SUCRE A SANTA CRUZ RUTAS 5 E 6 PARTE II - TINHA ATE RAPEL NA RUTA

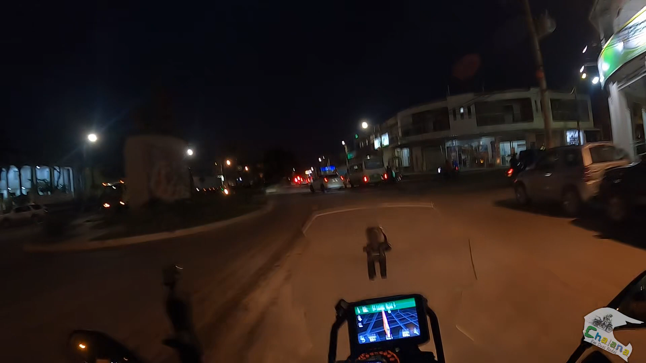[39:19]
Eita nós! Faltando 23 km para chegar em Santa Cruz.
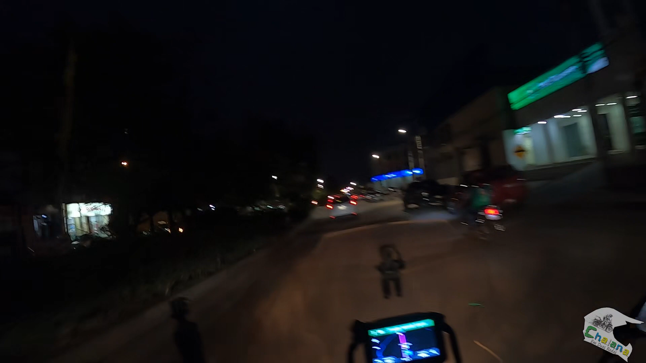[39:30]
Mais um local aqui, lá alguma coisa. Tá aí. O povinho pra gostar de buzina, velho. Olha, tudo que é chamar atenção, buzina. Pra dar um oi, buzina. Só que é buzina. Rapaz.
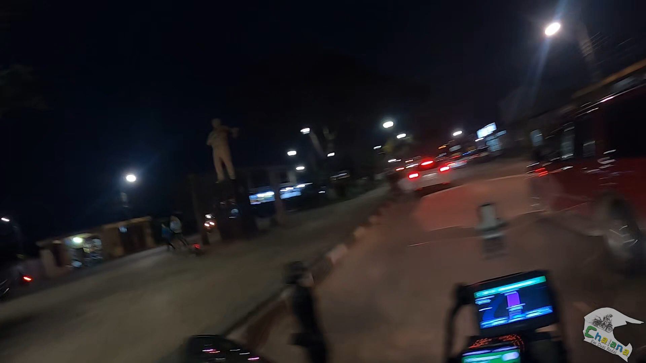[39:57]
Tá ficando chato.
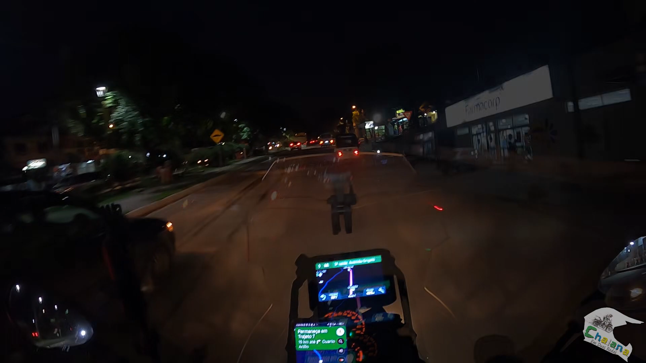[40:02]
Rapaz, que movimento. Tanto o pessoal vindo de Santa Cruz, ó, como indo. É, acho que muita gente trabalha lá e vem. E vem à noite pra casa. 23, 22 km agora. Lá atrás também tinha muito movimento. Dos 40 km pra cá, faltando, né, pra chegar em Santa Cruz.
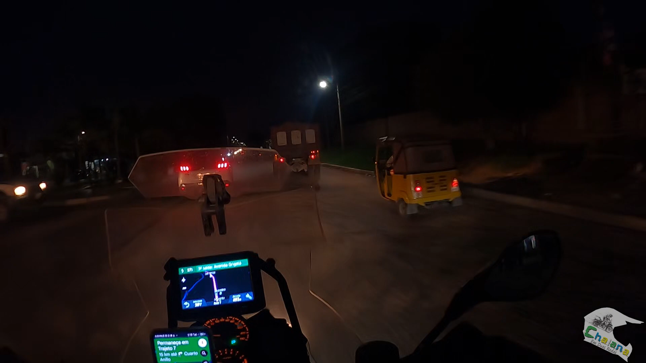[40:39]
Olha os tuque. Tuque. Os tuque-tuque são os mototáxis da Bolívia. Opa! Será que vai virar via duplas agora?
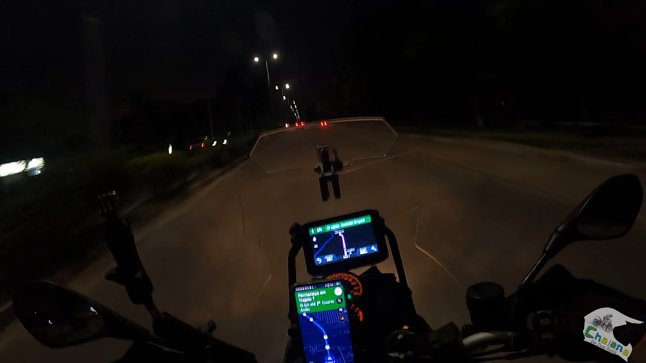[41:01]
Seria bom, ó. Faltando aí 19, não, 21.
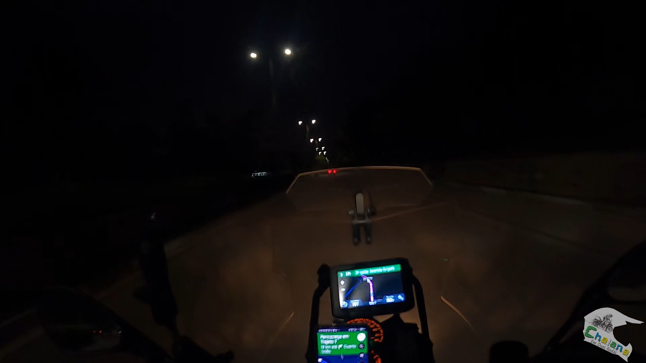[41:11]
21 km. Agora sim, passamos a placa ali de entrada. Santa Cruz. Aqui já começa a cidade de Santa Cruz.
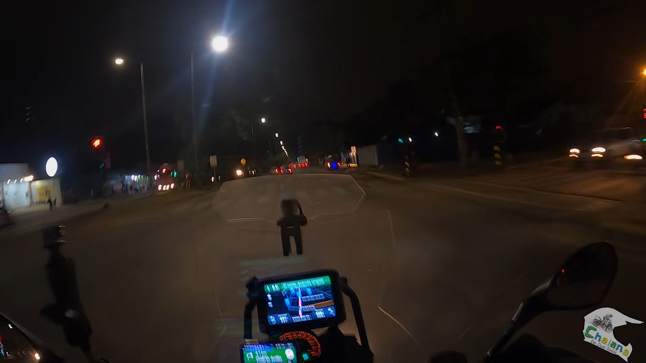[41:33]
Rapaz, eles aqui andam com essa paradinha aí da Polícia Federal.
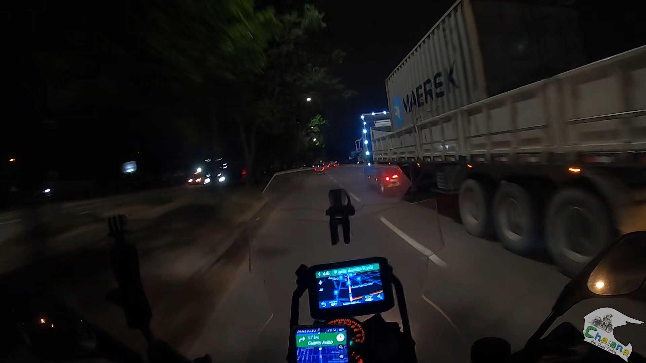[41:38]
A maior parte dos carros andam com esse trem piscando na traseira. Olha lá, ó outro. Principalmente os táxis. Não sei se é para avisar, né, que é um táxi que tá vindo. Ou se é para dar mais atenção aí, alerta.
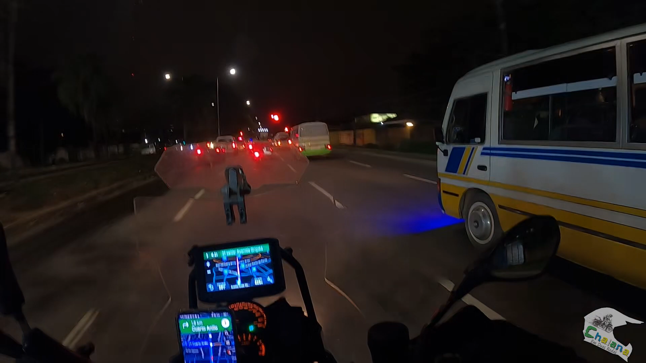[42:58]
Fica de olho nas plaquitas aí.
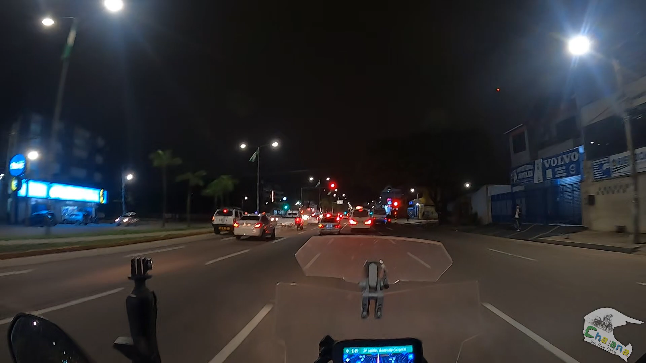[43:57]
Você tem que ficar muito atento aqui. Olha, o corredor aqui é frio.
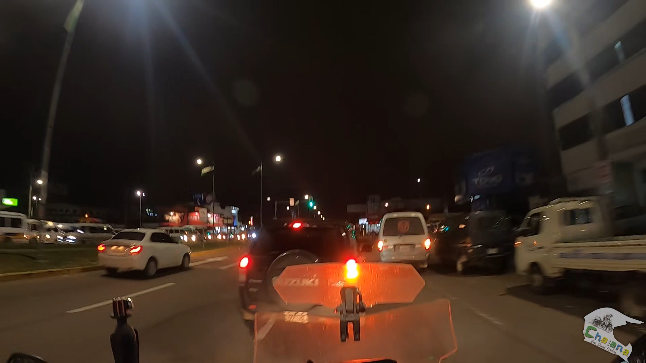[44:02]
Olha. Que beleza. O cara quer entrar aqui, ele tá lá na última faixa.